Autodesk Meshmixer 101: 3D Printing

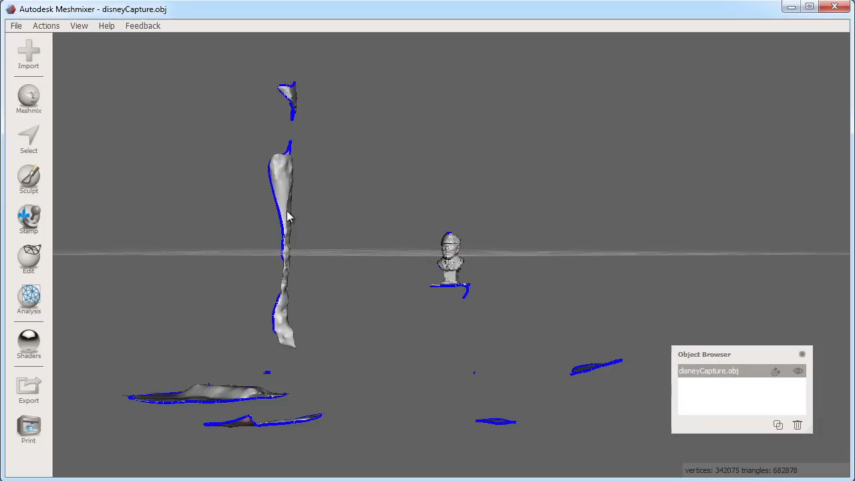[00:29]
First, I'll use my selection tool to select and delete any unwanted faces. I'm using the laser select to highlight everything on one side of the line I draw and then I can click delete.